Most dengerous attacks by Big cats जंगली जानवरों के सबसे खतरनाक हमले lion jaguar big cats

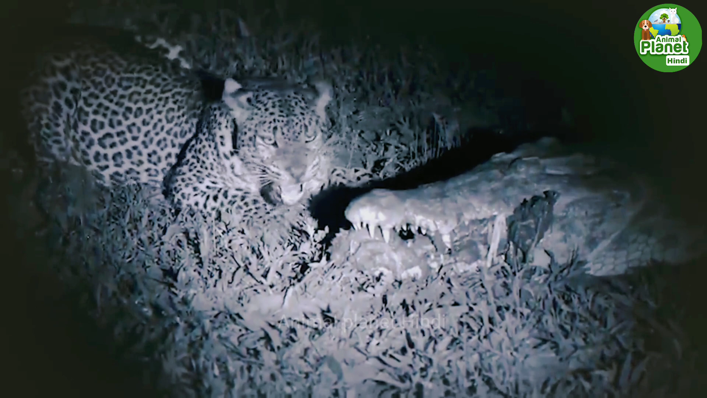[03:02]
सकते हूं कि इस लीपर्ड के द्वारा किस तरह से मगर मच के मुझ से उसकी मास्क के तुकड़ों को छीना जा रहा है